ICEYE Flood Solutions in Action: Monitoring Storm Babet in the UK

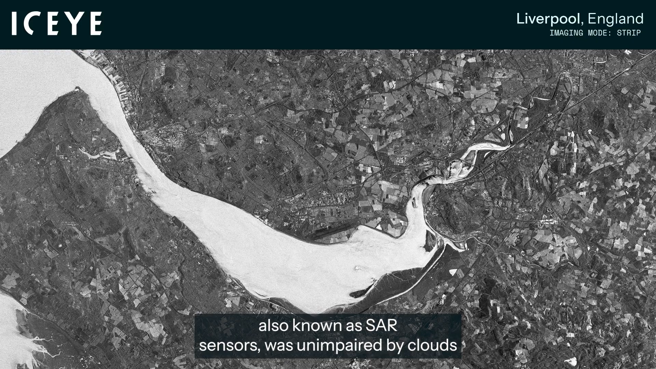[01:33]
was unimpaired by clouds or the shroud of darkness and provided clear images of the flooding.